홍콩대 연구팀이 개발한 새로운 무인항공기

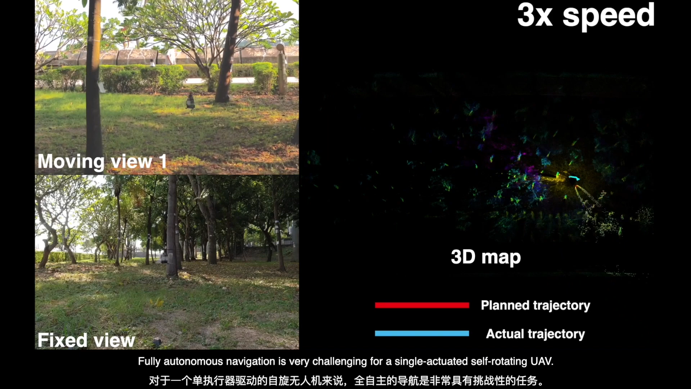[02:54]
During the flight, a 3D map of the unknown environment is built simultaneously.
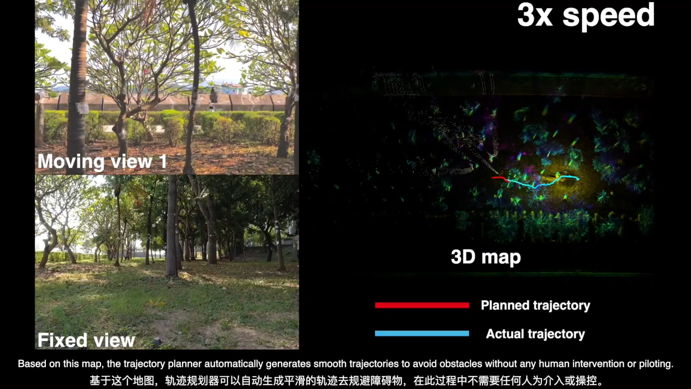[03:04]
Based on this map, the trajectory planner automatically generates smooth trajectories to avoid obstacles without any human intervention or piloting.
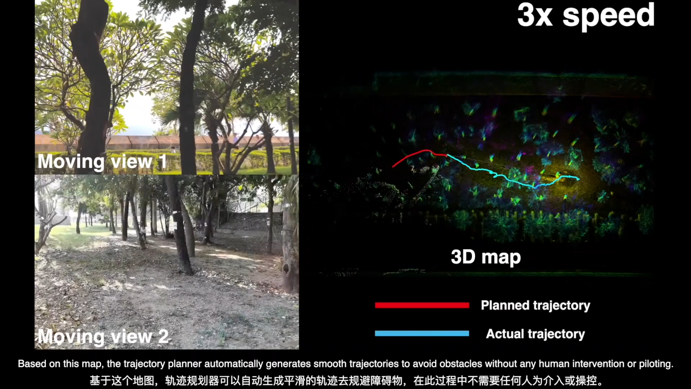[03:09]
At the end of the flight,
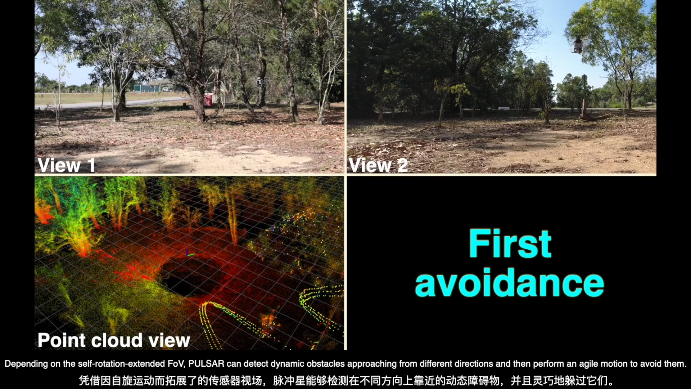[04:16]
Depending on the self-rotation extended FOV, Pulsar can detect dynamic obstacles approaching from different
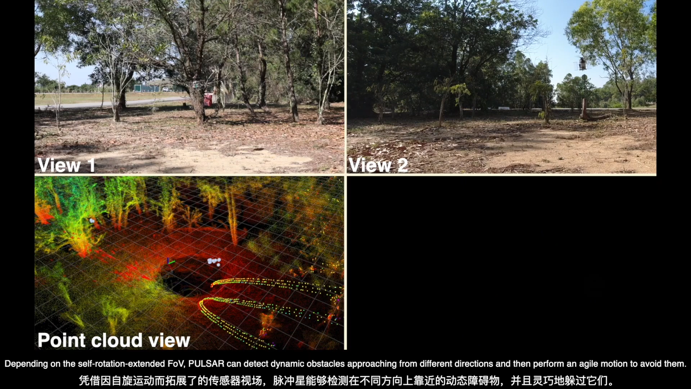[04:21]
directions and then perform an agile motion to avoid them.
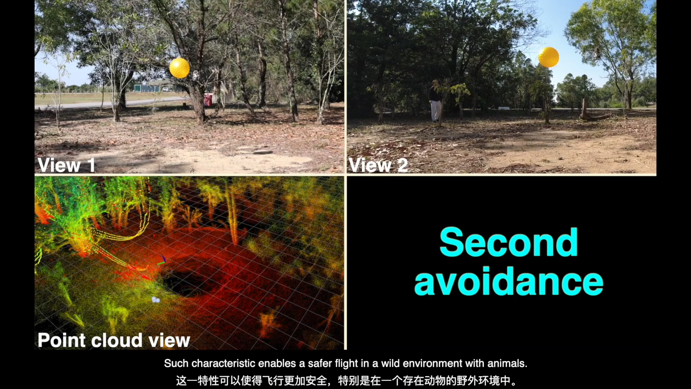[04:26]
Such characteristic enables a safer flight in a wild environment with animals.